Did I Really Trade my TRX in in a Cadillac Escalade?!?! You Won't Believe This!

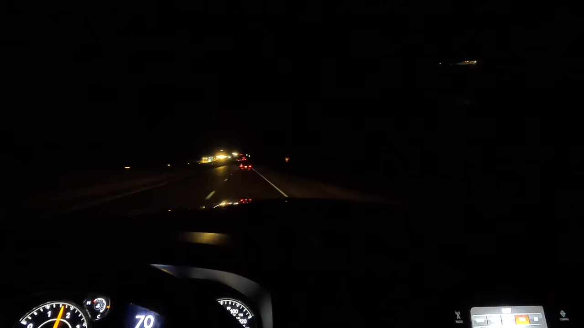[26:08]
i love ram products and it's not like they pay me to say it i don't get anything for it david stanley doesn't even give me a discount for telling you guys how great they are you know they treat me right and that's all i can tell you you know let me let me try out the cruise control again we have no adaptive cruise that kind of sucks i really got used to the adaptive cruise control let me turn on some heat it's a little cold in here let's warm it up a little bit